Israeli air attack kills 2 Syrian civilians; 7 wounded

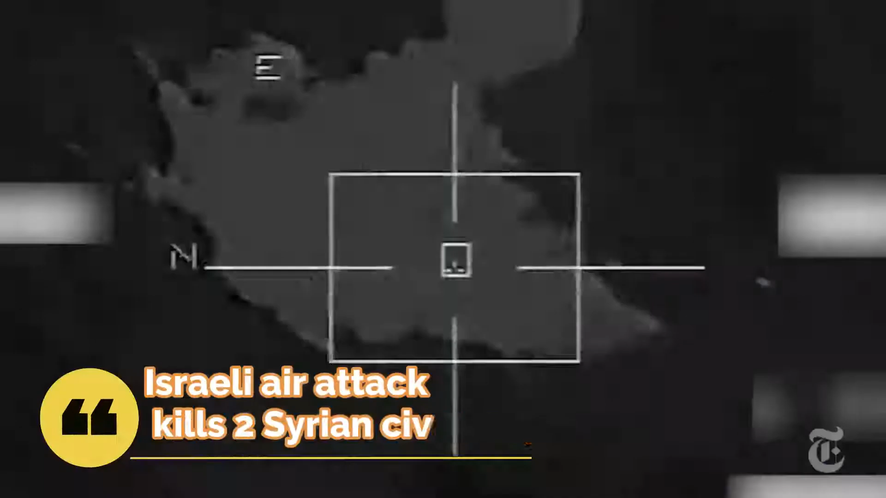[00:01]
Israeli air aggression in central Syria killed two civilians and injured seven other people,